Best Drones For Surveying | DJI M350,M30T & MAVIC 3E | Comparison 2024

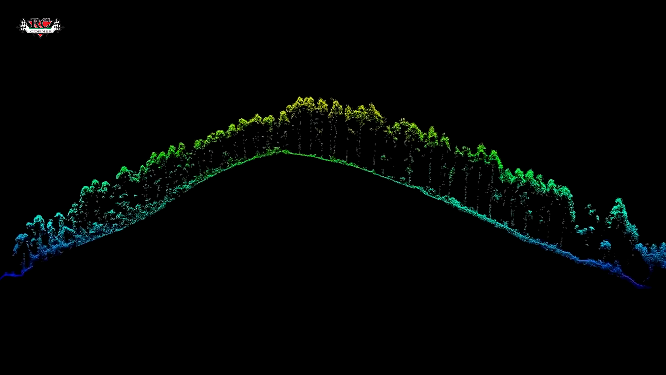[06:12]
you will be able to get colorized point cloud normally a normal lidar sensor mostly doesn't have this camera